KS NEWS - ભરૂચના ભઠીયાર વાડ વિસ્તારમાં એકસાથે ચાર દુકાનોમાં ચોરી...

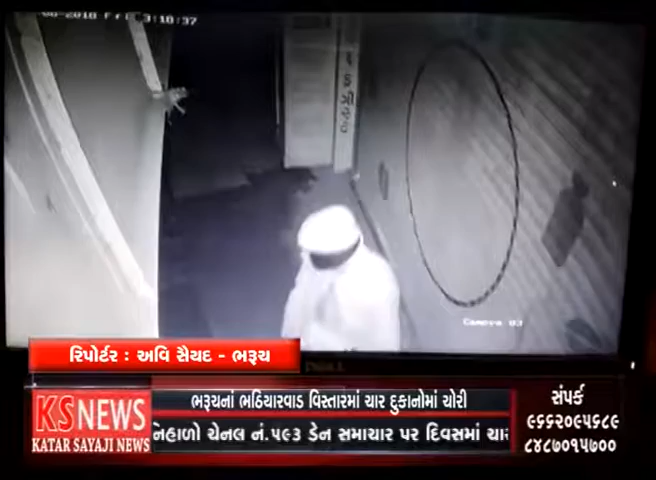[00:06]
बरुश ना भढ़ी यार वाड विस्तार मां त्रंथी चार दुकानों मां तसकरो तराट अक्याता जेमां एक मेडिकल श्टोर्म ना CCTV मां समगर घटना केद थवा पामी हती मामला अंगे पूलीसे वदुत पास हात दरीशे बरुशेयन ना भडियार
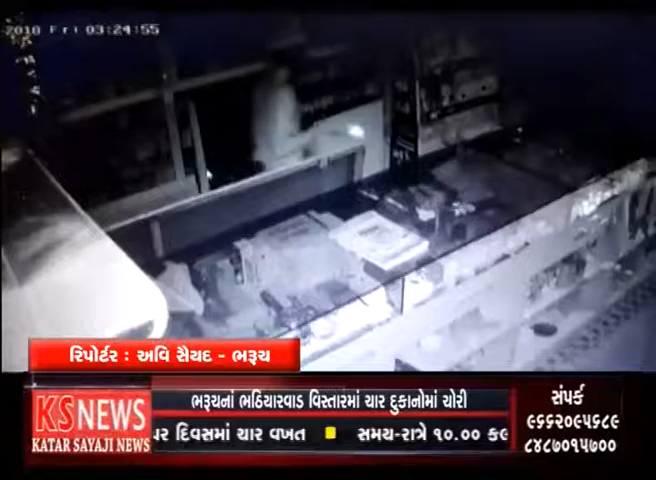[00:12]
वाड विस्तार मां मौडी रात्री ना समय त्रणती चार जेटली दुकानोंने तसकरों निसान बनावी हजारों नी मत्ता उपर हात वेरो करी जता
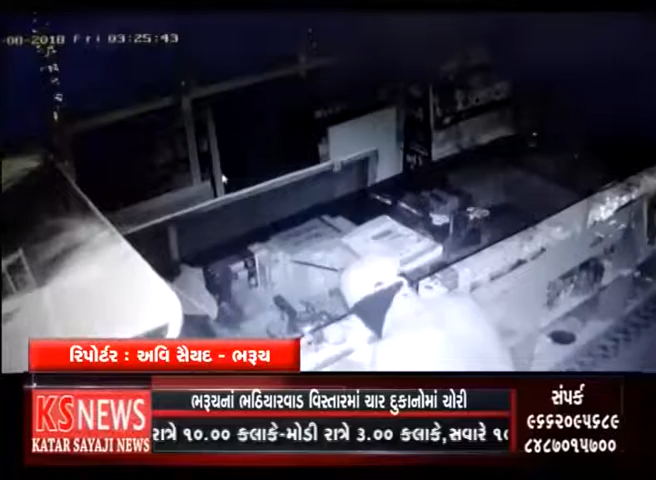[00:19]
खड़ भडाट व्यावी जवा पामी अशे मेडिकल स्टोर मां लागेल CCTV केमेरामा समगर गटना केद धवा पामी हती जेमा बिंदास अंदाजमाने जेटला तसकरों समगर गटनाने अंजान आपता नजरे पड़ आछे एक मेडिकल स्टोर नू शटर